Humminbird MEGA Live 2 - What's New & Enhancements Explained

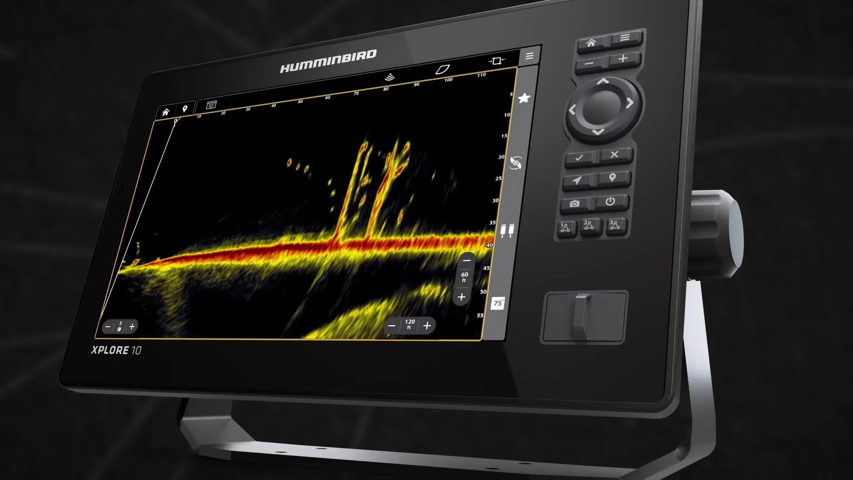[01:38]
Something else you're going to notice immediately is when you're fishing brush piles, or fishing some cover, and you're looking at your cover and structure,
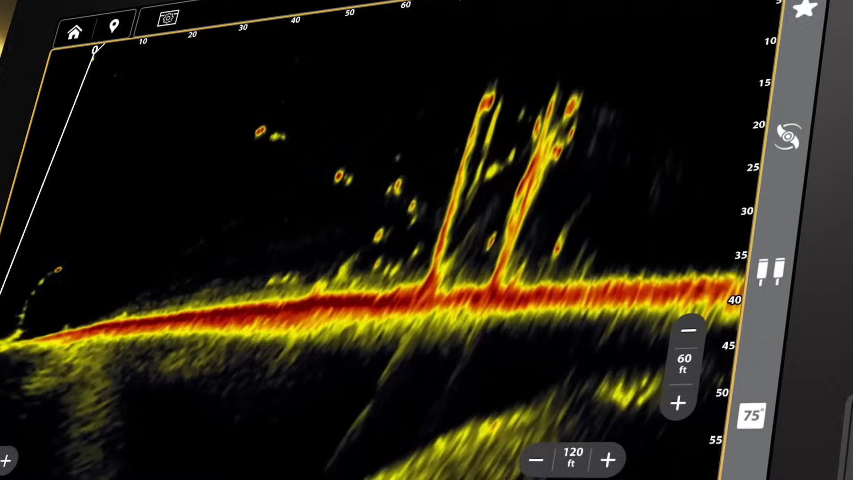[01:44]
you're going to see the fish, even on the cover, pop out. And they're a little bit brighter and everything else, and you're able to see them swimming down there on it.
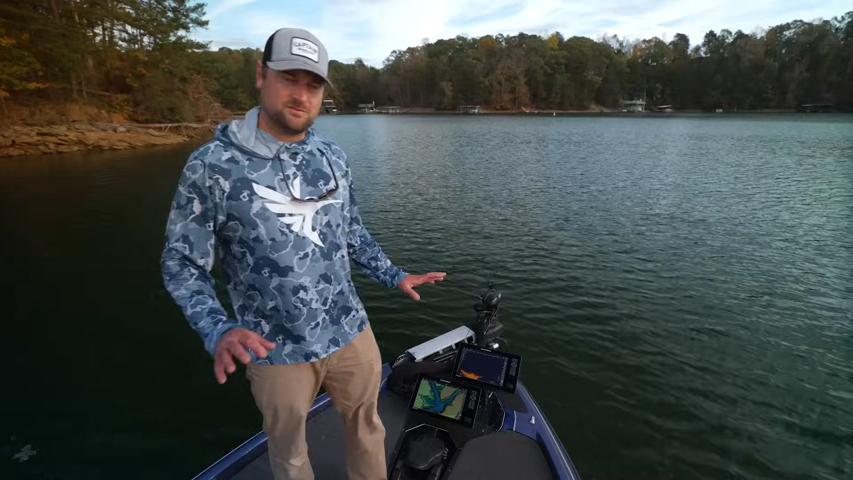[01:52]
So, another thing we made super easy on Megalive 2 to see is the bait splash. You're going to notice that pops a lot.
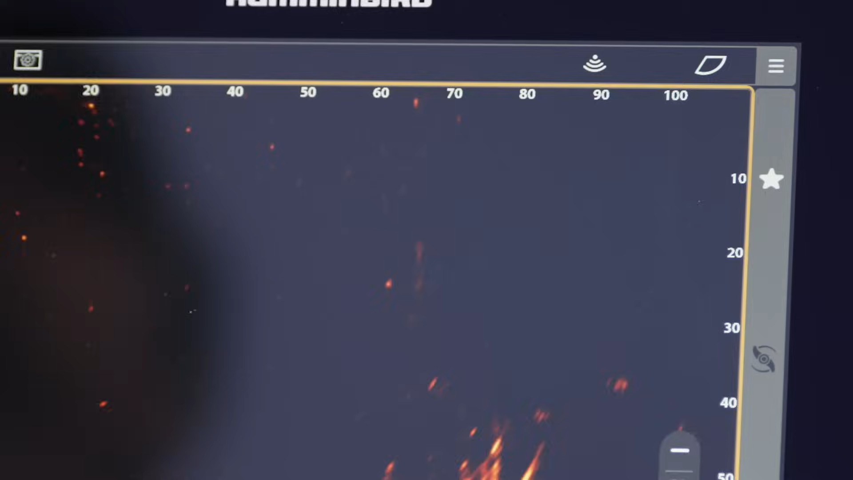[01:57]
It's super important to see that, because once you see that, you know that's your lure, and you're able to immediately start tracking that.
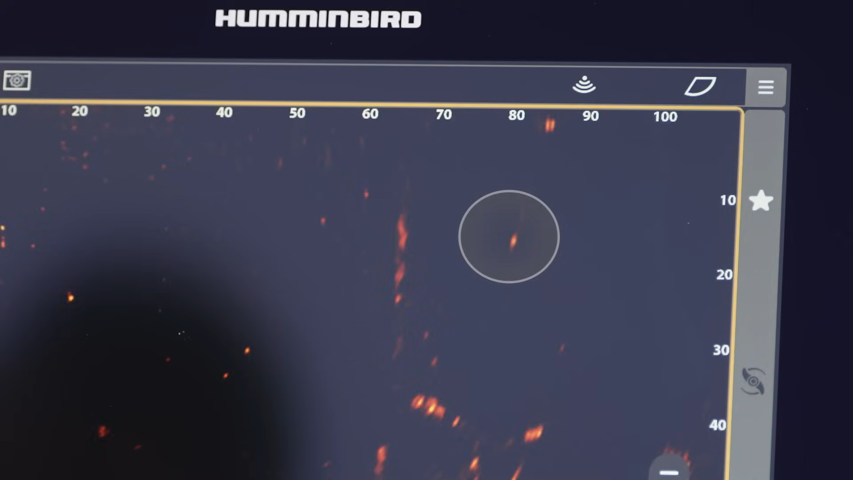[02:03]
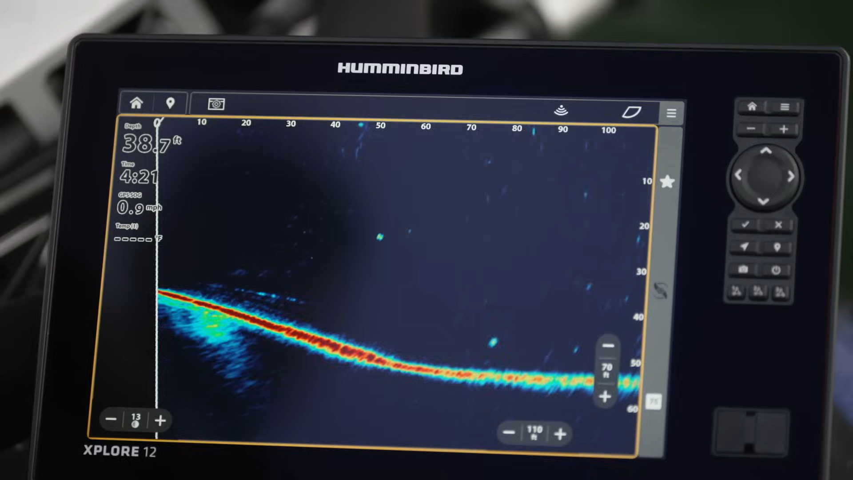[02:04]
On screen: speed 0.9 mph
Sometimes you make a bad cast, and you don't want the fish to react to it, right? You want to pull it away from them before they're able to swim off their piece of cover and mess them up.
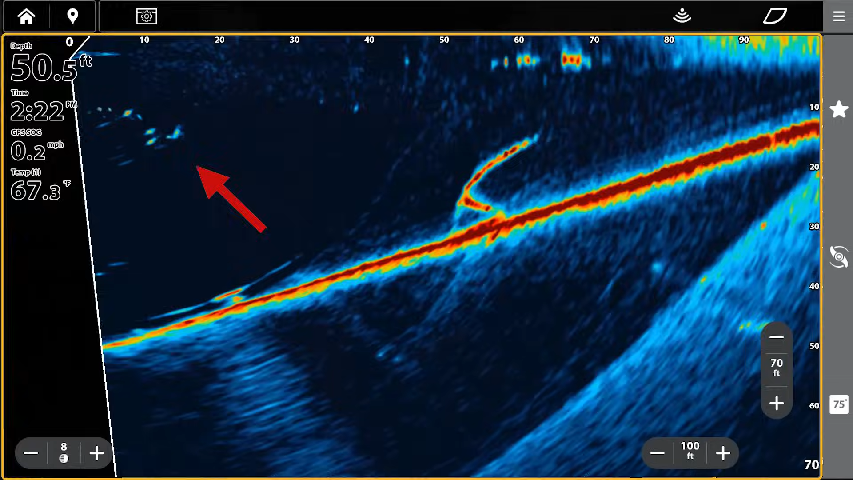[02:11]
On screen: depth 50.5 ft, water 67.3°F, speed 0.2 mph
So, something else cool that we have for Megalive 2 is we've totally redone our color palettes.
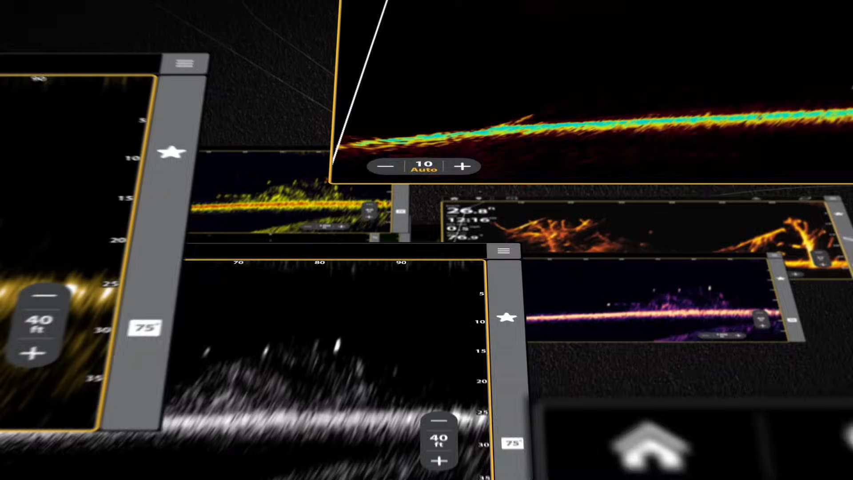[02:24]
Some of them are good for seeing structure. Some of them are good balances of both.
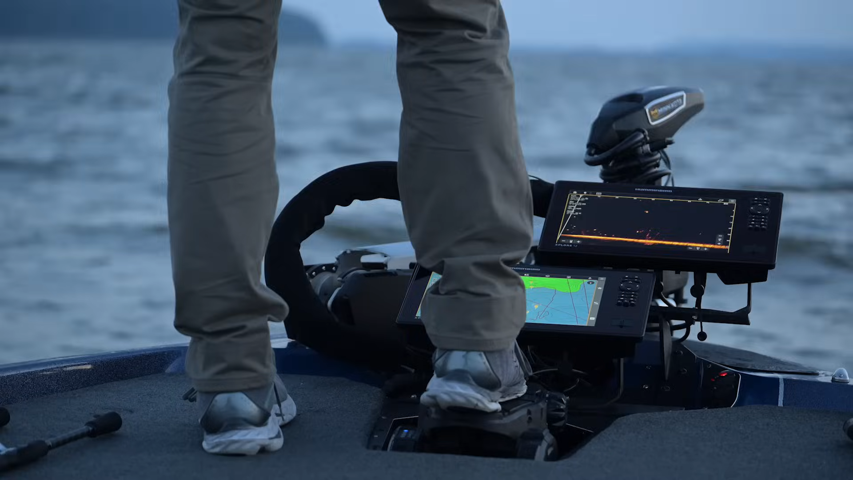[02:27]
A lot of it's kind of your personal choice.
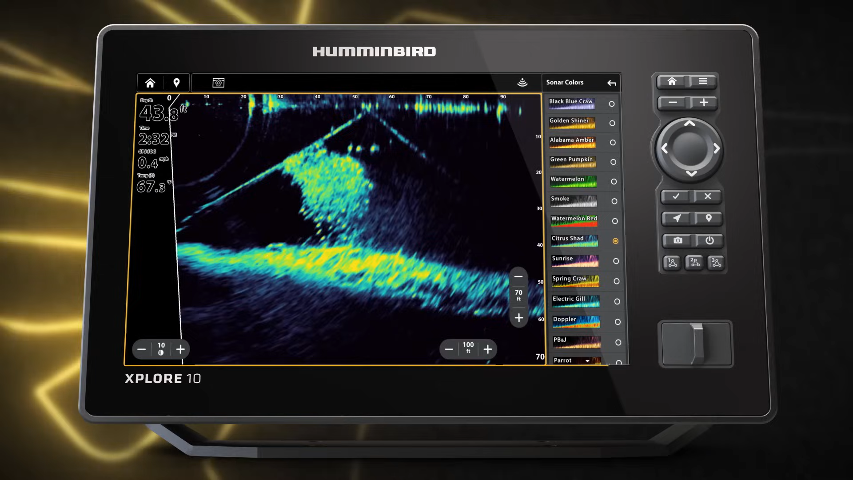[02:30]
I know, personally, I like Doppler Parrot and the Alabama Amber it comes with.
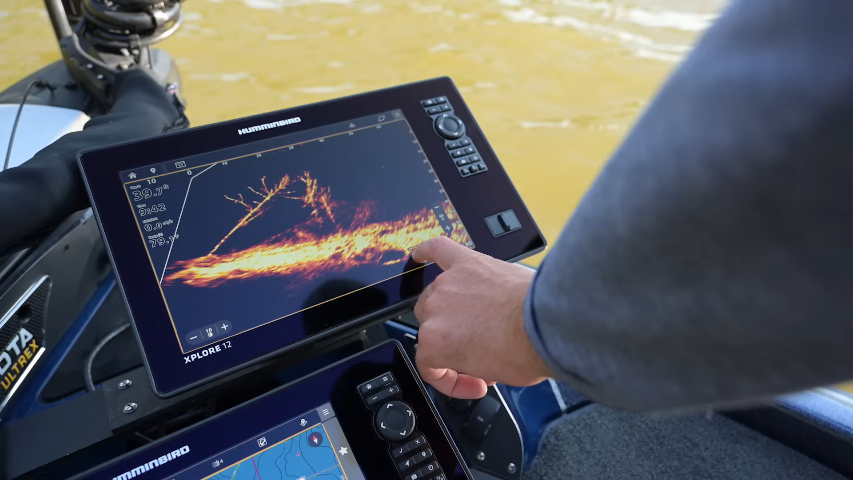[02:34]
I'm sure you guys will find the ones you like, too.
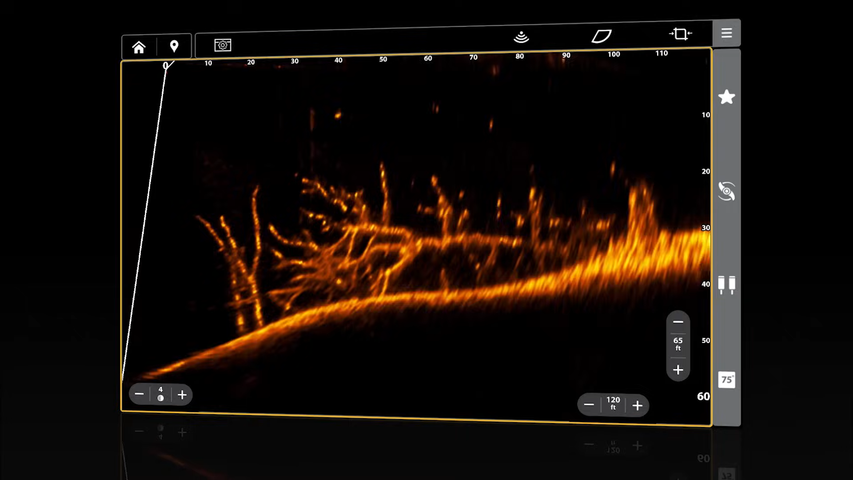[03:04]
So, you're going to get good consistent results on every single transducer.
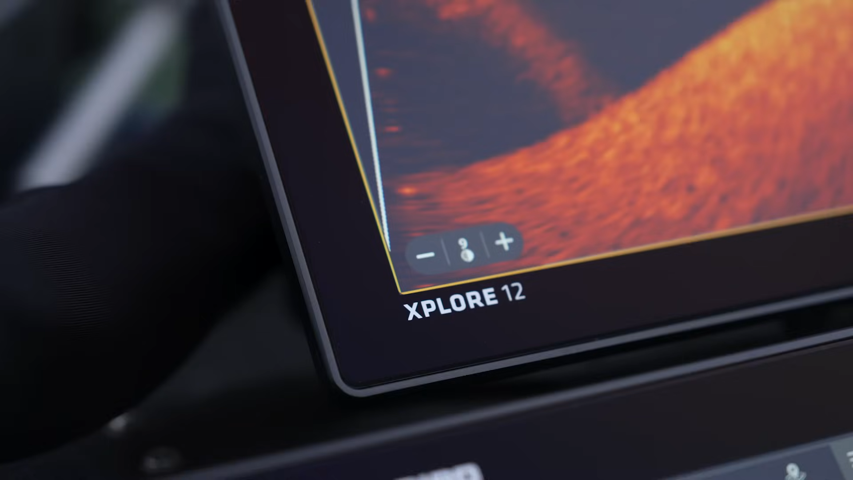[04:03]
The thing you'll notice on the new UI is you can see we have our in-pane touch targets here.
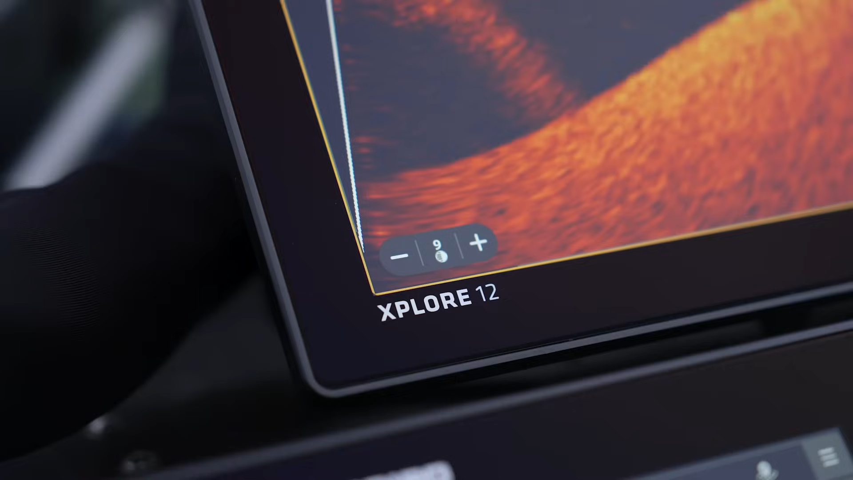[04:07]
So, right here I can quickly adjust my sensitivity, turn it up real hot, turn it back down.
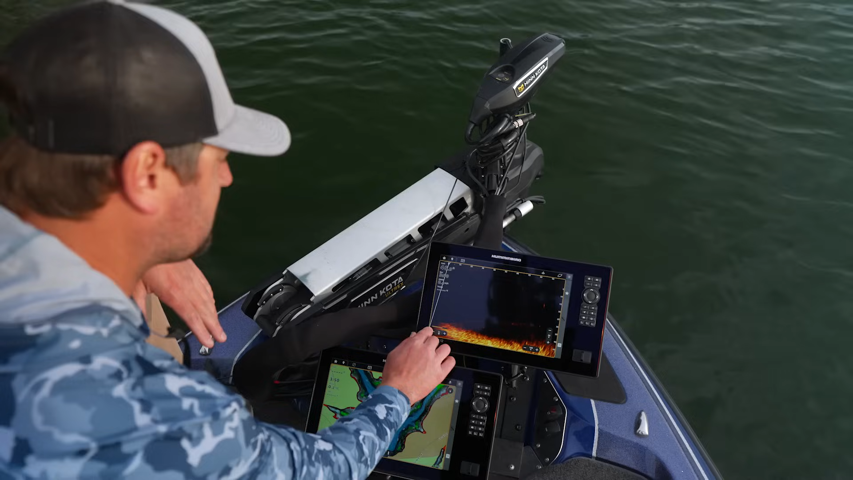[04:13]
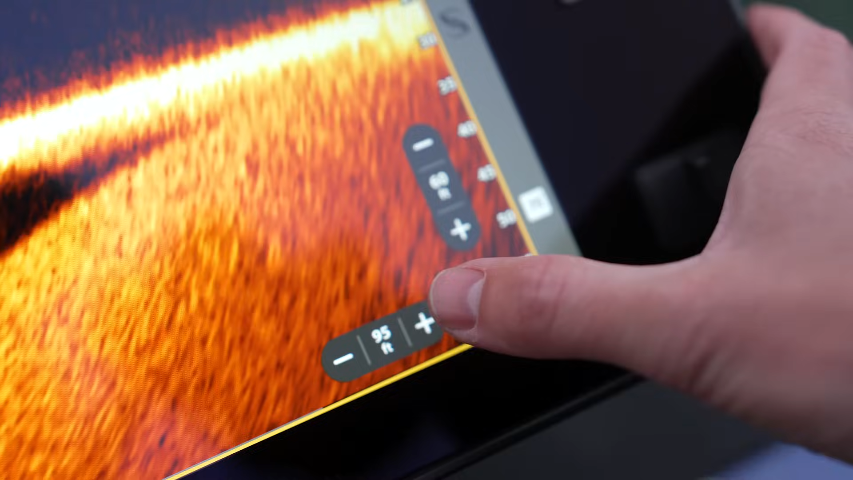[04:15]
I can change the range real easily, and I can also change the vertical range.
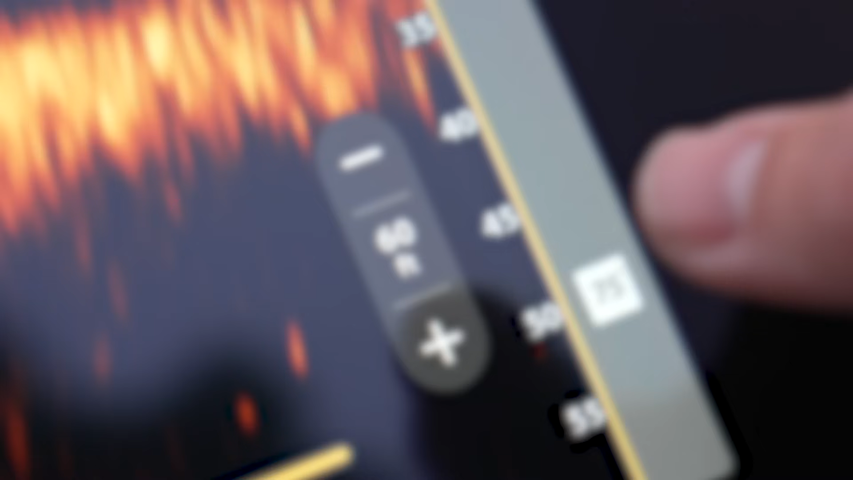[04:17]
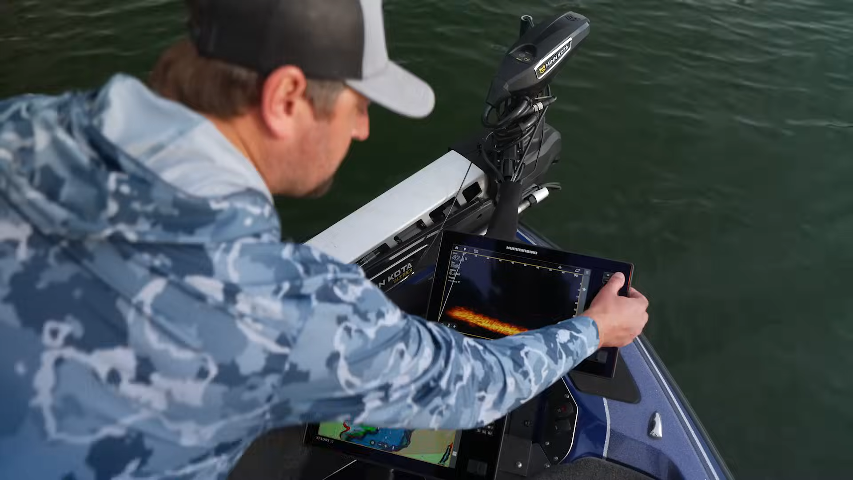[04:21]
To get into more detailed settings, all you got to do is press the menu button.
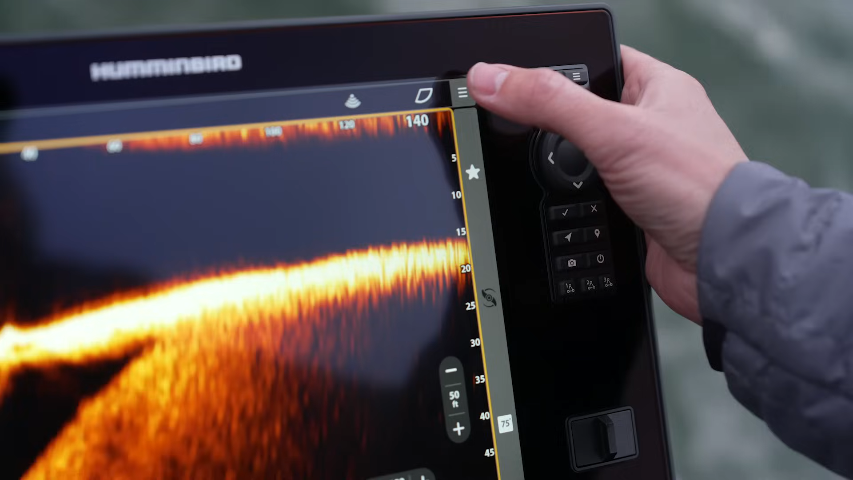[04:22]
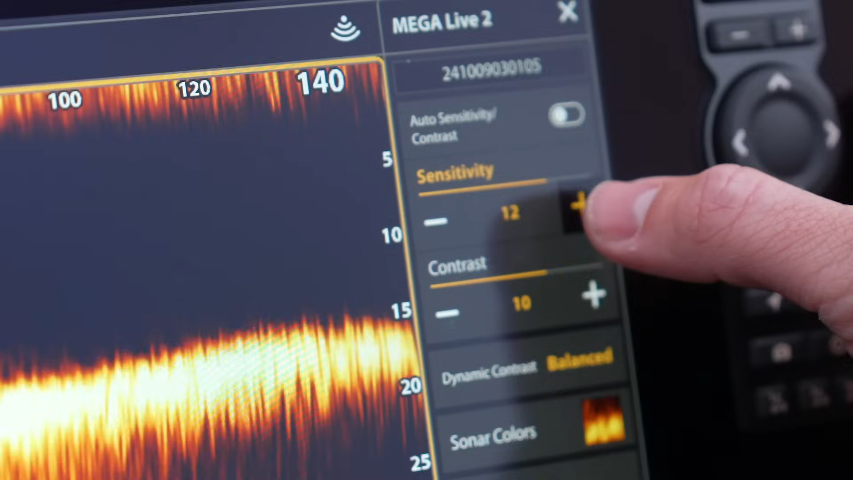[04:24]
Again, you can change your sensitivity and contrast here.